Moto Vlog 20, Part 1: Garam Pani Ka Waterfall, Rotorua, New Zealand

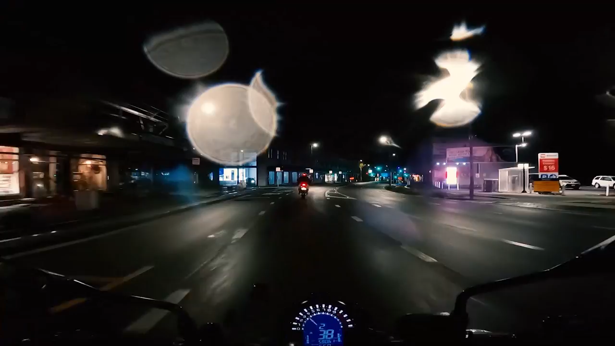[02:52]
मेन सिटी, इसको ऑकलैंड सीबीडी कहा जाता है और वी आर ऑन के रोड. काफ़ी फेमस स्ट्रीट है यहाँ का. अभी तो सिटी ज़्यादा आना होता नहीं, बट आई लिव्ड इन सिटी फॉर 4-5 ईयर्स मेरे स्टार्ट के,